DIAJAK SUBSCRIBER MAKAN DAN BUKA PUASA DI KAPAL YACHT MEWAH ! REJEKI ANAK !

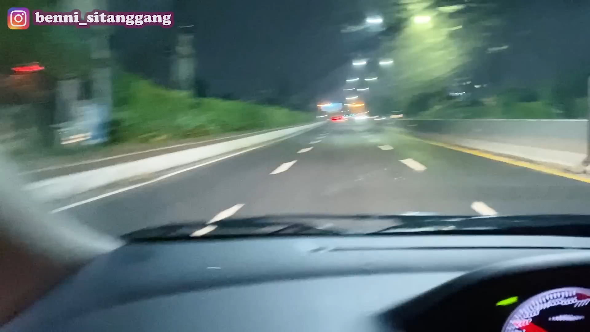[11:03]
Jadi kita lagi di jalan si family kita hujan. Apa itu?